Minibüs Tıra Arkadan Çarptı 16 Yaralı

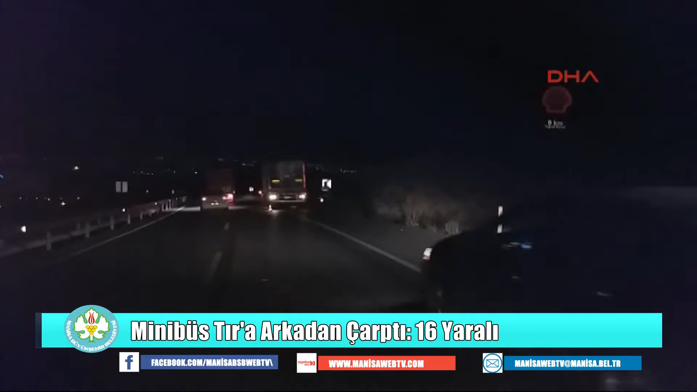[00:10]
Kula'dan Salihli yönüne giden Tuncay Seyman yönetimindeki minibüs, önde giden Abdullah Özsoy yönetimindeki tır arkadan çarptı.